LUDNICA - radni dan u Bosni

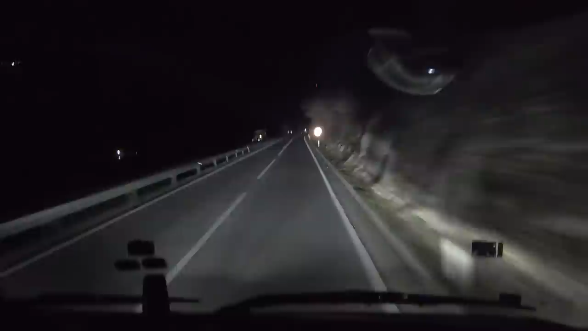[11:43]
I oj, dana majka draga, samo Scania, samo Scania. Gas, pali, jo. Evo nas u tunelu ekipa, nismo nikakve spike bacili.
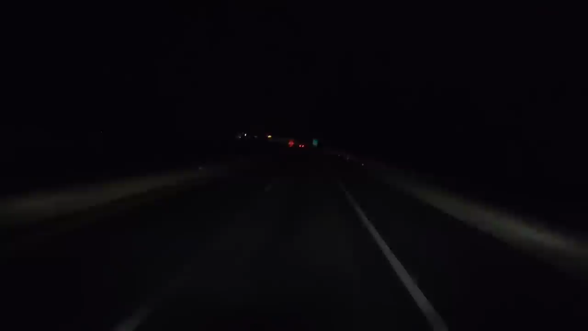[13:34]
to vam je neki 20 km. Jaran, svijetli skanđa, ko da reflektore ima na sebi. A neki 20 km 30 od Sarajeva, koliko je lepenca od Sarajeva, brate? Ne znam, nije pravo da vam kažem ekipa, ali tu je negdje 20-25 km.
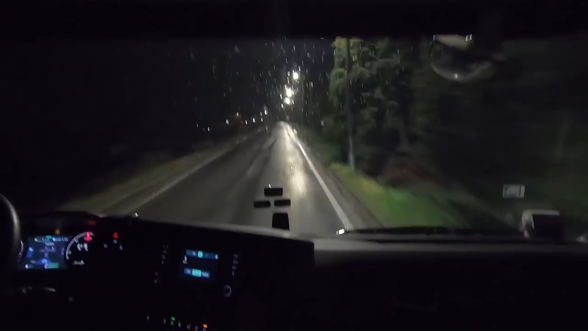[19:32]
prilazimo, odnosno došli smo u Vlasenicu, Laganica. Sad ćemo tu proći malo kroz Vlasenicu pa da i tu zabilježimo i napravi kružni toker. Ovo otkad ja onda nisam bio ovdje, ja. Kad su napravili ovaj kruži toke? Ovdje si morao gledat to dozgovo. Pa ja od dozgovo imao s desne strane prednost. Iz Sarajeva su kola desna.
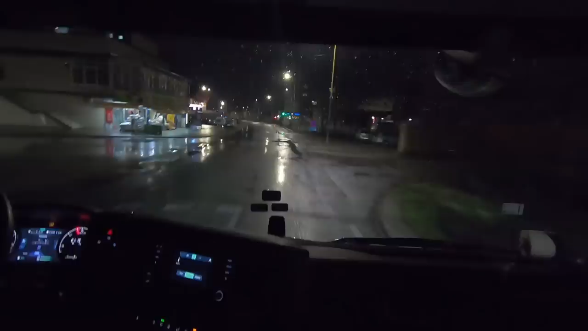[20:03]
A stani nisu napravili kružni tok tu, brate. I odavde ta cesta? Nije, evo je dole. Evo. Jesi ti bio ovdje, kada je bio kružni tok?
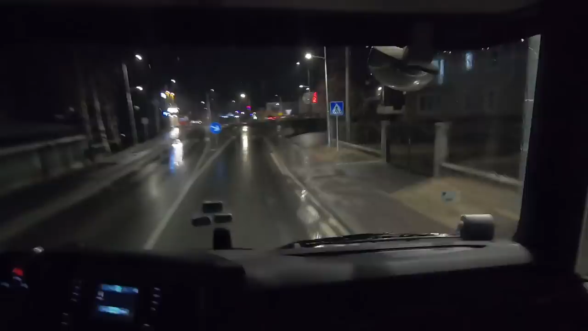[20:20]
Znači, ja nisam prošao onda, ali stani kako ja se ne sjećam ovog kružnog toka.
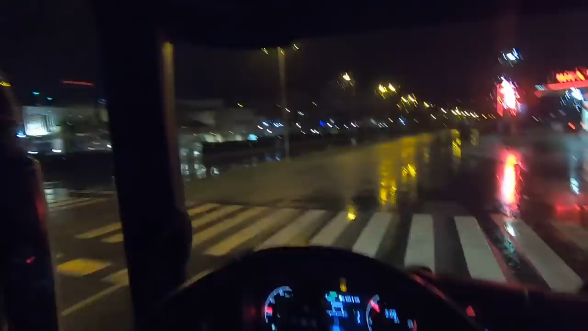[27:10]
Evo ga, 3 sata, evo nas u Tuzli, evo ja mislim da vam je Prinčeva džamija, tako nešto se zove, nemam pojma, lagano Tuzla, sat i po, u stvari sat, tačno vozimo do Tuzli od Zvornika, nismo ništa žurli, vala ekipa, pravo da vam kažem, što ne spavaš?